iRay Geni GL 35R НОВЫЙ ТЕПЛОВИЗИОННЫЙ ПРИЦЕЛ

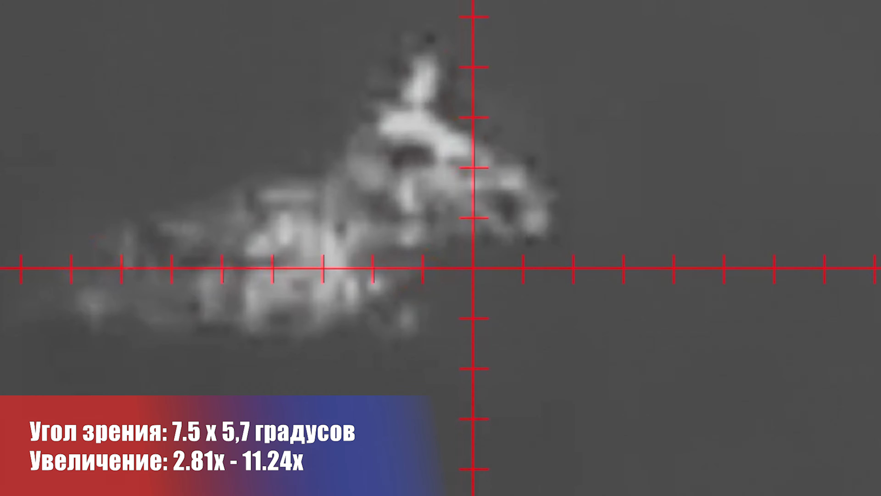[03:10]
Оптическое увеличение от 2,8 кратности, это будет у него минимальное увеличение.
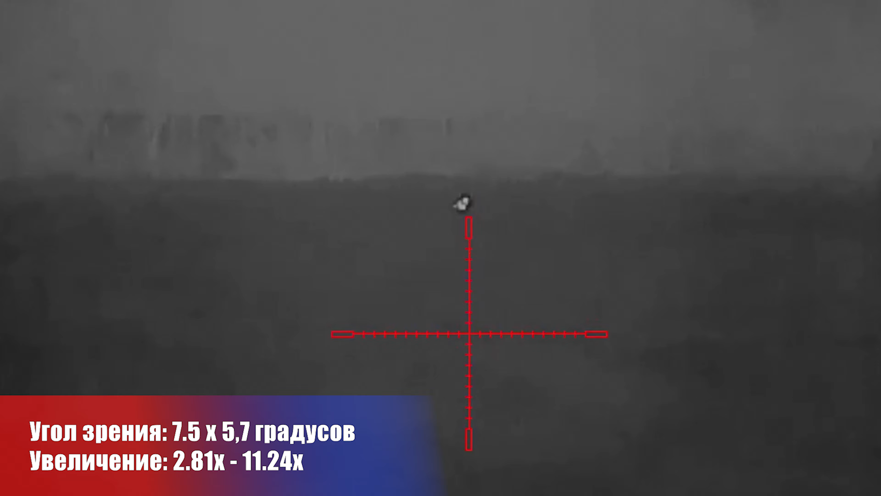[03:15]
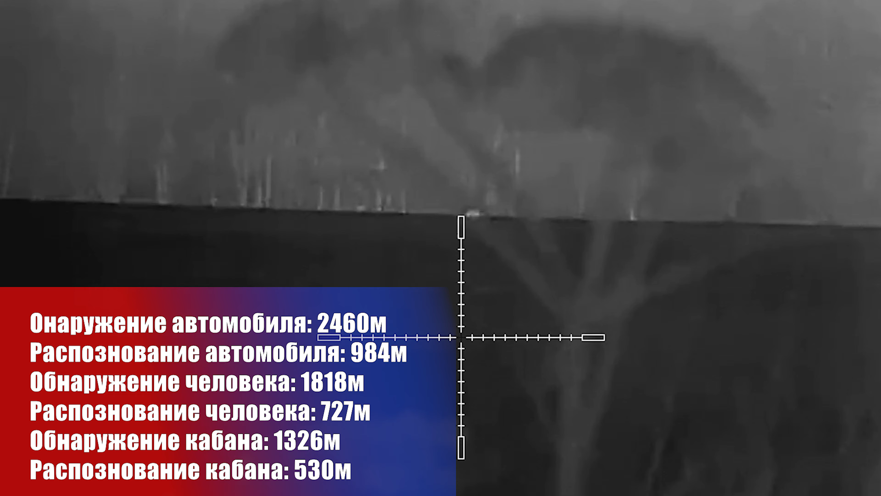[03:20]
В режимах у него еще идет 3 увеличения, то есть единица, двойка, четверка.
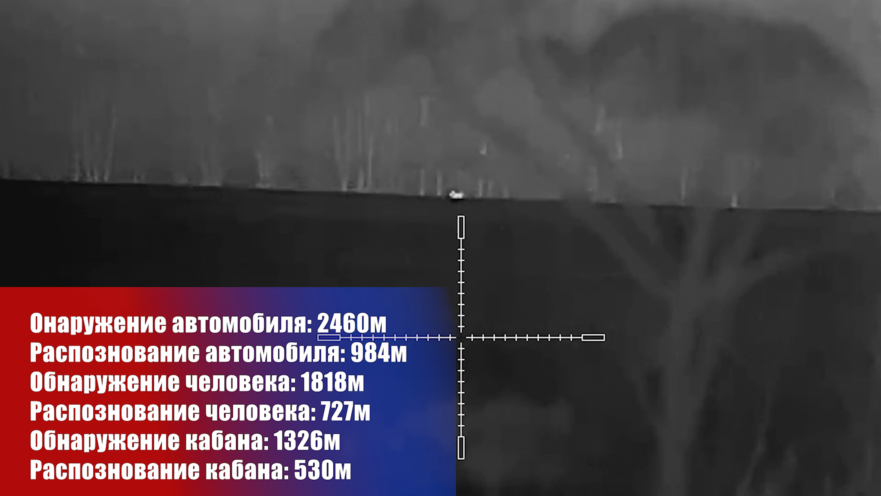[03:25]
Три увеличения. В принципе, стандартные характеристики, обнаружение, значит, цели...
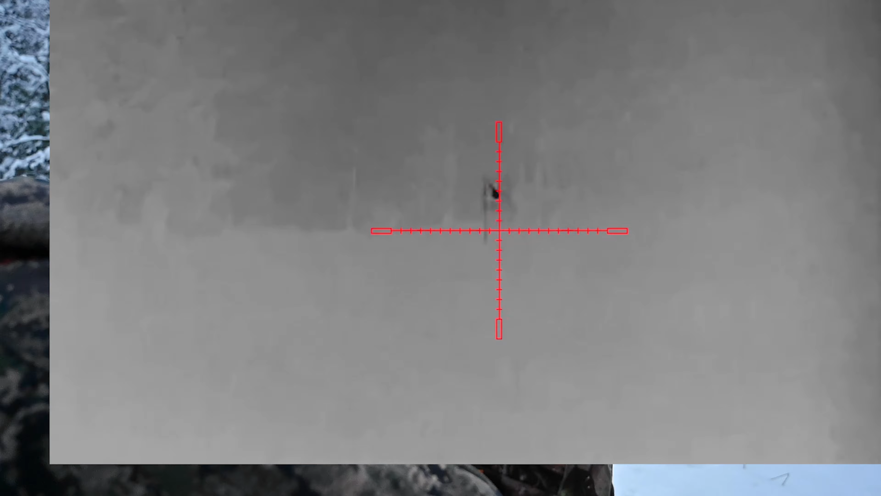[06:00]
Вот, значит, мы на горячем-черном сейчас. Я нажимаю быстрое меню и переключаюсь.
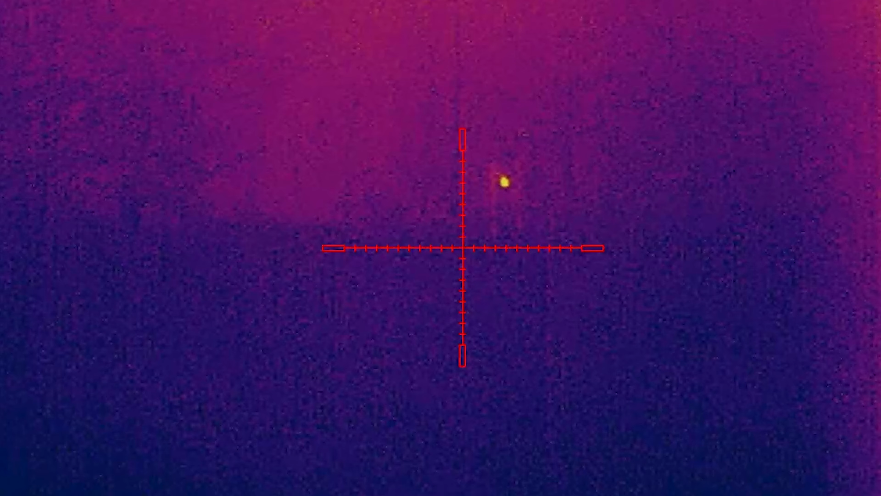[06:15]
Ну, этот ультрафиолет, как его называют, я не знаю, цветовая эта палитра. Так, вот видите, у нее тоже как хорошо видно.
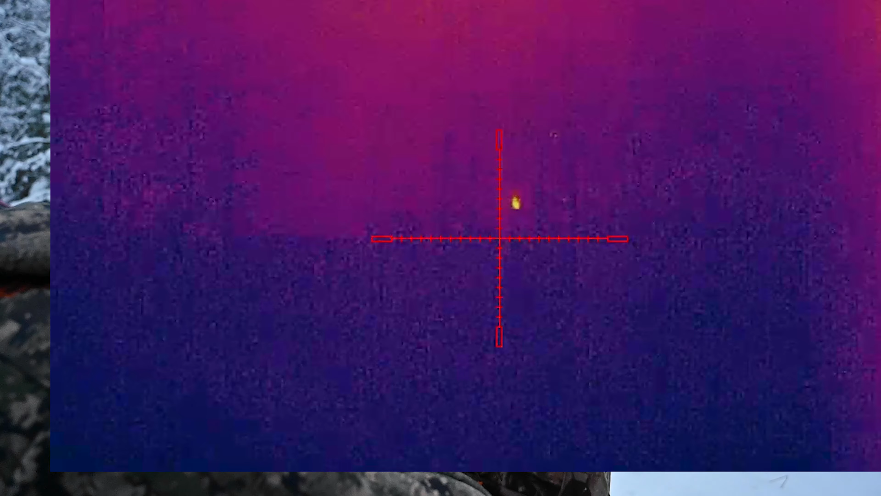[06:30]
Давайте на другом попробуем. Вот на горячем-красном. Или давайте вот на этом.
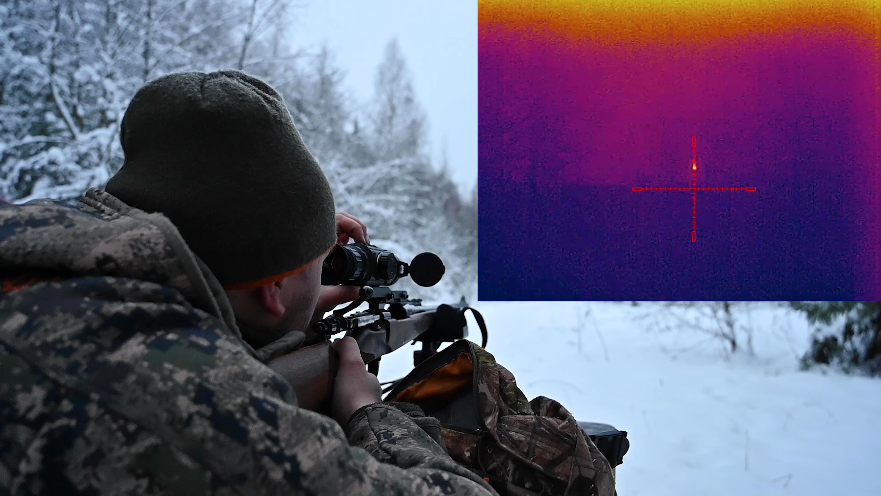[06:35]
Так, все, оставляю. Записи я останавливаю, иду проверять. Идем проверять, куда я попал. Так, вот у нас отклонение пули, вот у нас центр.
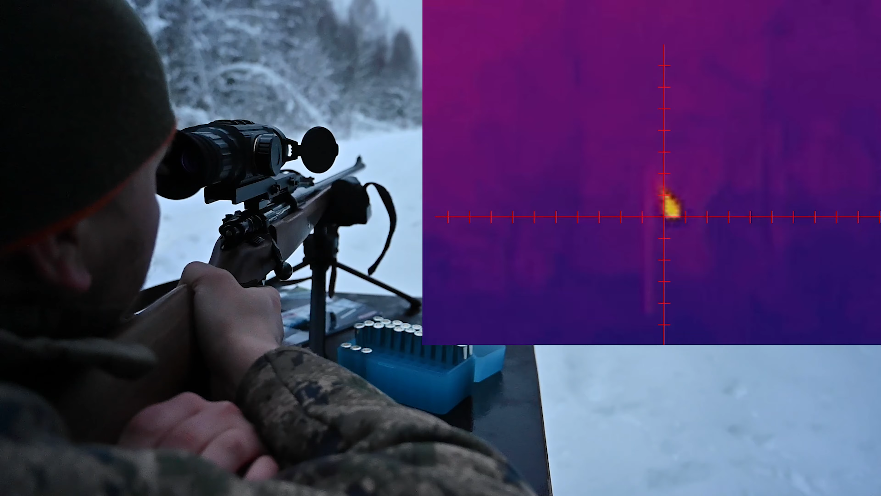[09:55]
Вижу, что наша мишень тепловая разбилась. То есть, это было видно даже в прицеле. Вот у нас вообще точка какая-то светится.
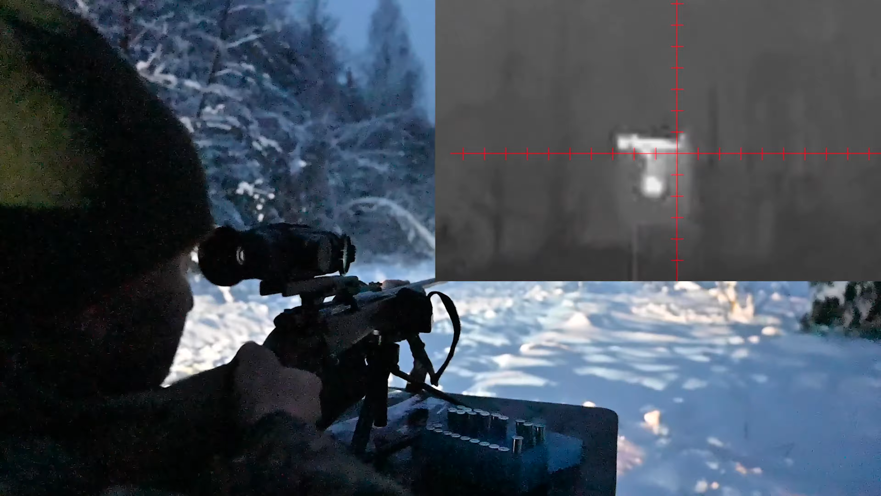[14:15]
Банки нет. В ней была немножко воды. И чуть-чуть совсем. Сейчас попал по дну, значит. Она и разлетелась у нас. Это банка.
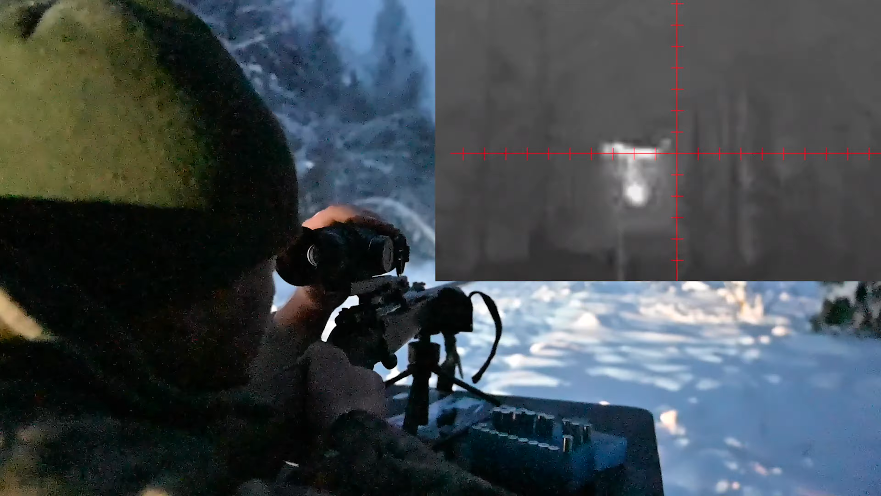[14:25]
А первый раз, скорее всего, я попал чуть выше воды. И поэтому она очень легко прошла. Так, ну что же.
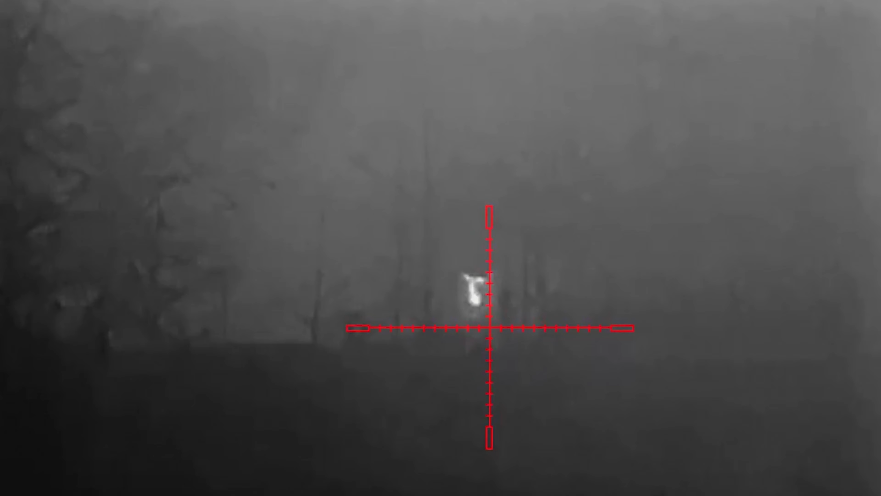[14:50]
Вот, я включаю дальномер. Так, вот. Вот наше расстояние. Если будет видно, 97 метров.
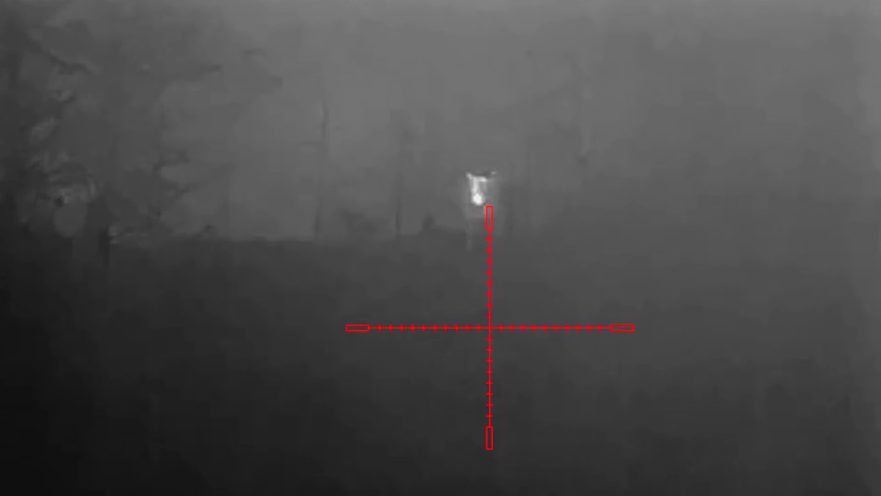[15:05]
И вот скан у него идет. Вот,